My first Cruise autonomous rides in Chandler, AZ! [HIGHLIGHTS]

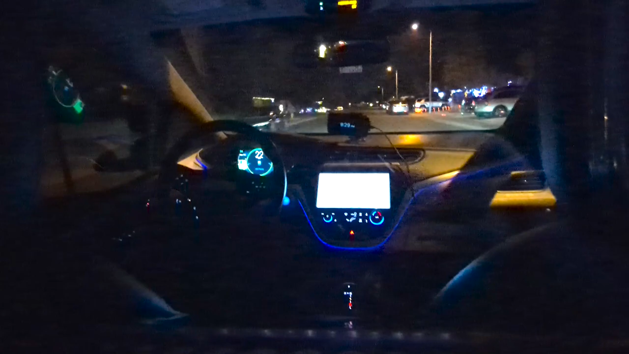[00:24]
We've been remote assisted one time, I think it was too close to a stop sign pole that was in the middle of the road, so I had to back up, reverse, and try again.
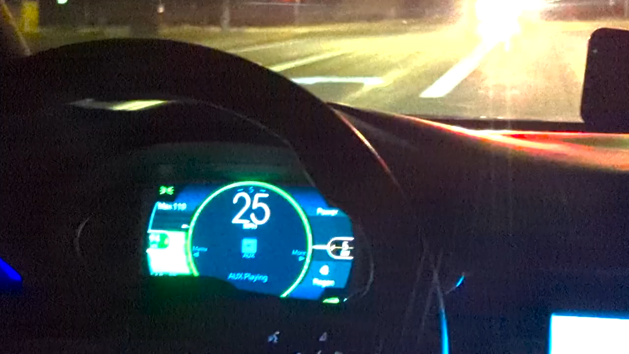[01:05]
And you can notice right here, there is actually a display that's showing the regenerative braking.
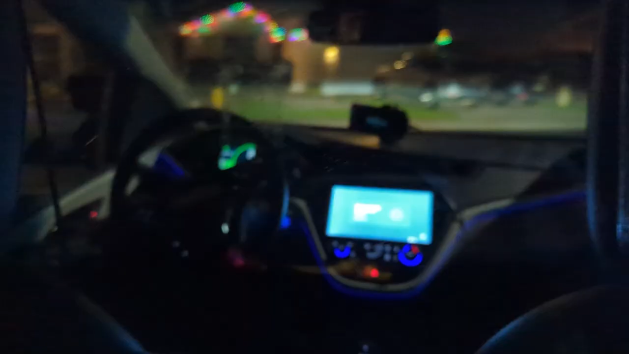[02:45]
Okay, so my first, yeah, my first big thing with these cars, they take the turns too wide in this neighborhood,
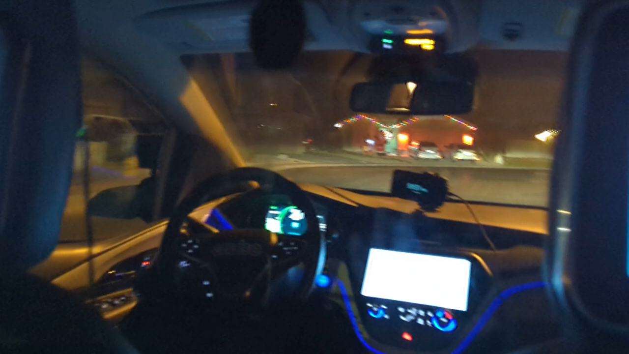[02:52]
and then overcompensate by slowing down.
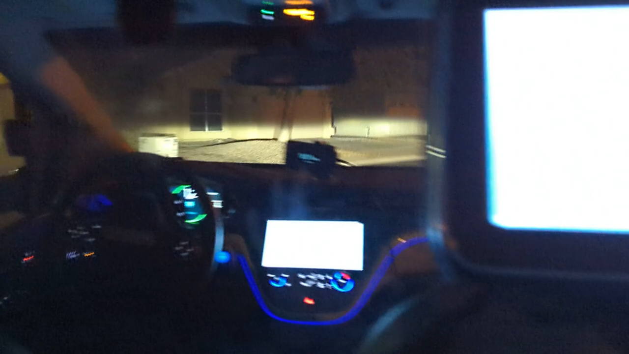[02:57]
And then, well actually that one was fine, but you know, sometimes. Okay, we're making a right turn here.
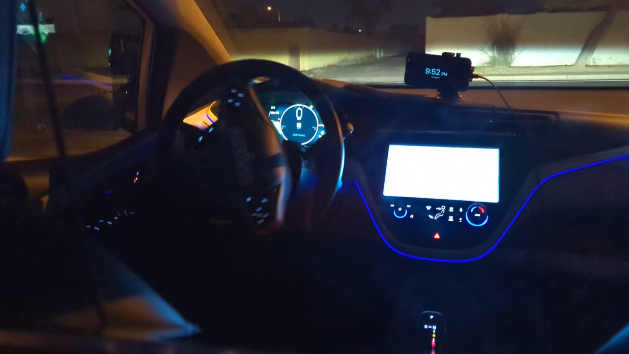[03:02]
One thing to note is that the routing is very odd at this moment.
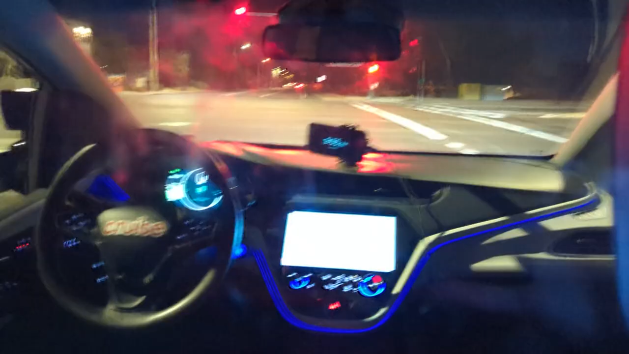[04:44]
Um, okay, yeah, realigned. Okay, that turn was a little better, you know, a little bit better. Not as, not as cranky. I'll take it, I'll take it. Really wish I could see a third person view on the screen. Nope, can't be having that.
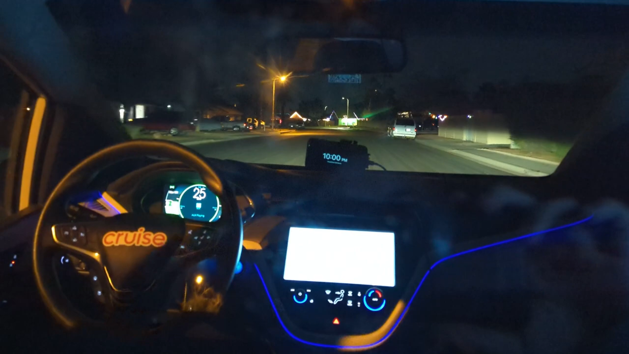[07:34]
It's, uh, yeah, it's kind of going down, not, not the middle of the road, but not, not the middle of the road. Not the, not the, not, to an extreme side of the road, either. Just a little bit. Yeah, yeah, I guess I, I would kind of do that as well. Because this road is pretty wide. But, oh, I think this is it. Because this is where we started. Okay. Yeah, a bit of a slow down there.
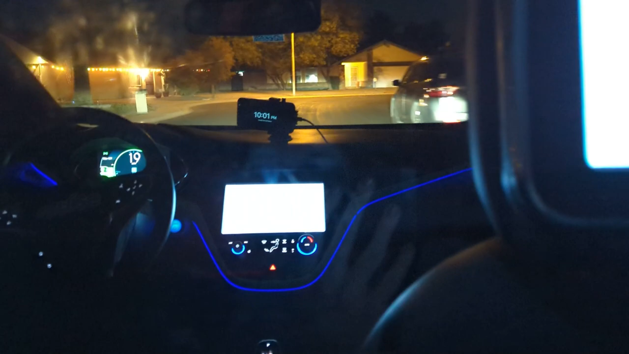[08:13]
Uh, in this, because it'll, I don't know if it kind of treats them as they're actually driving, and it's trying to avoid them, or I don't know what it's doing. It, it, it, it, I feel like it's magnetically attached to any car that, and then it suddenly goes around it.
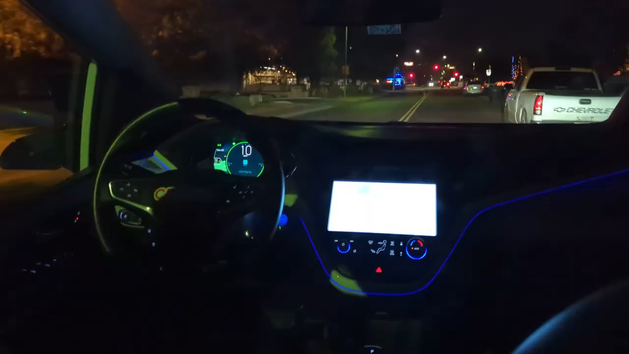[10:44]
Uh... A bit of signaling there going around the truck, I suppose. Uh, yep. We are officially outside the Waymo service area. So... Exciting! Haha. And we're gonna go ahead and cross the street here. How about that?
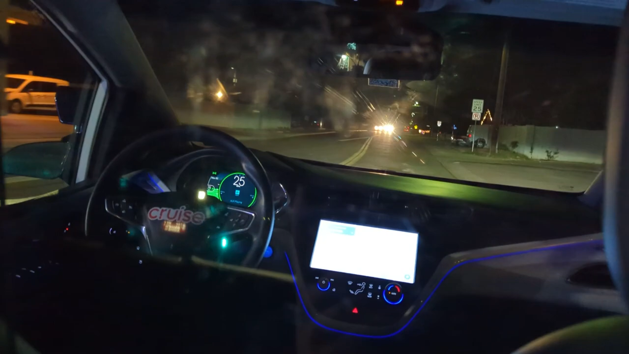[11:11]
Crossing Arizona Avenue in an autonomous vehicle. I haven't done that in a long time.
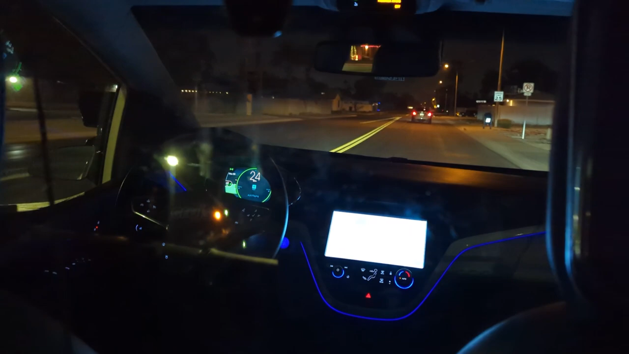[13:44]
Um... Um... I don't know. That's... Yeah, that's happened a couple times now. That's pretty interesting. Still a nice easy 25. You know, I'm a little confused on the routing here. I mean, I guess if they're going to go ahead and... Okay, yeah, that turn was a little bit more funky.
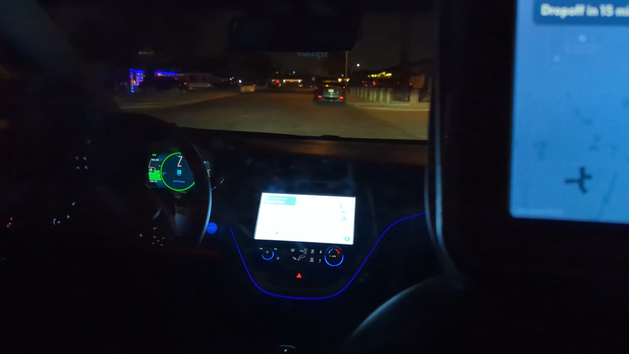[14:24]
Um... For this right turn, it got rather close to the parked cars. However, it's the, you know, the classic close but don't touch.
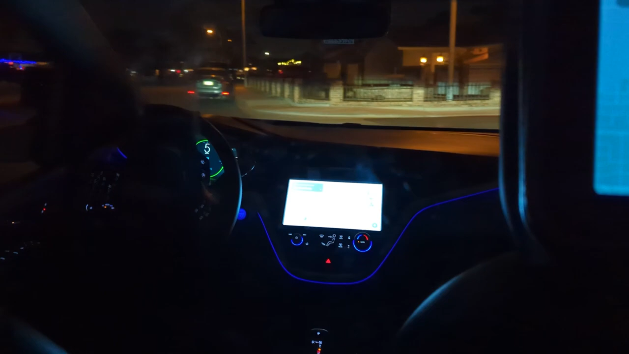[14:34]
Um... Yeah, it's very interesting.
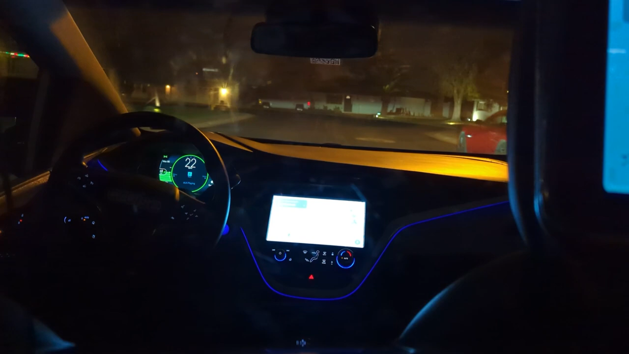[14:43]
It's... Okay, let's see... Let's see actually if it does the same... Okay. Yeah. It went... It just went a little bit too far into that turn there. Which... It worked. It wasn't quite... It didn't... It doesn't make sense to do that, but... Um... Yeah, well...
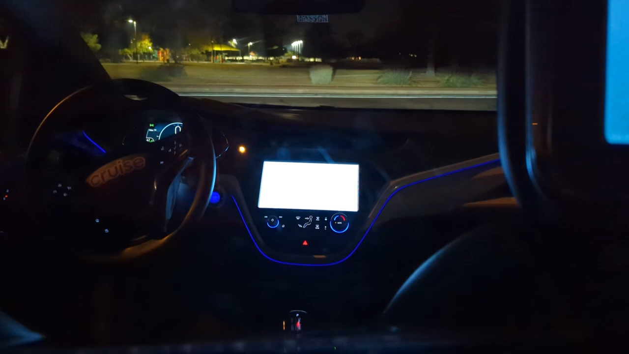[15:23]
Uh... Stop... Yeah, stop signs feel pretty good. Um... There's another cruise vehicle right there. Just parked. Chillin'. Um... Yeah. Oh, in order... Instead of turning left here, we're gonna go around in a right turn circle. This is a four-way stop. Shouldn't be that formidable of an opponent. Especially compared to what's going on in San Francisco.